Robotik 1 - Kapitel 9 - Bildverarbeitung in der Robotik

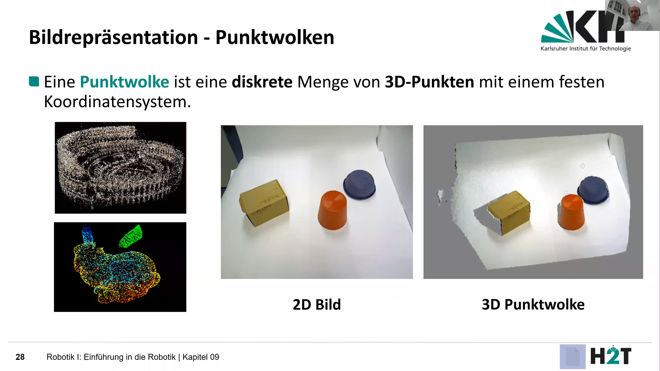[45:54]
was man jetzt von einem tiefen Sensor, also RGBD-Sensor, bekommen würde. Und die Frage ist, wie repräsentieren wir dann solche Bilder im Rechner? Naja, wir hatten diese Punktwolke, und diese Punktwolke, wie wir wissen, besteht jetzt aus zwei Teilen.